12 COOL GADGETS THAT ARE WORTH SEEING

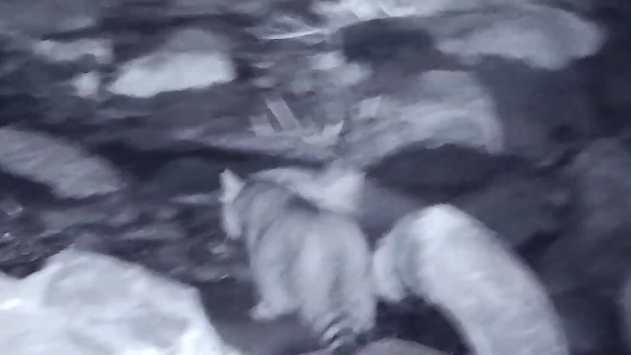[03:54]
This powerful device provides unparalleled visibility in low-light environments,
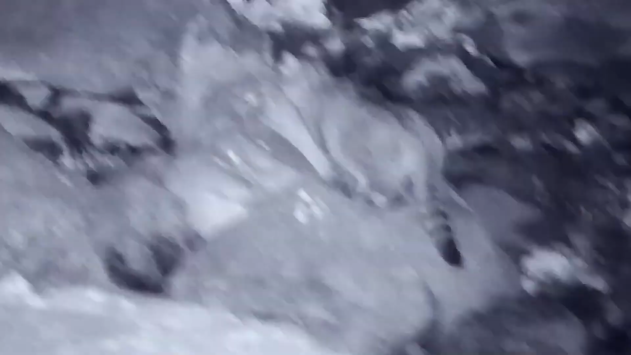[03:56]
making it an essential piece of equipment for anyone who spends time in the great outdoors.
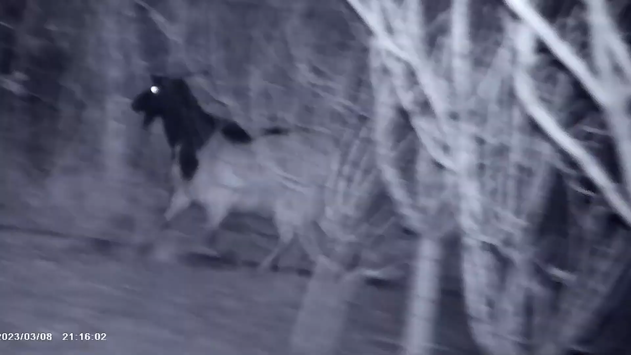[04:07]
aperture lens to capture clear images even in low-light conditions.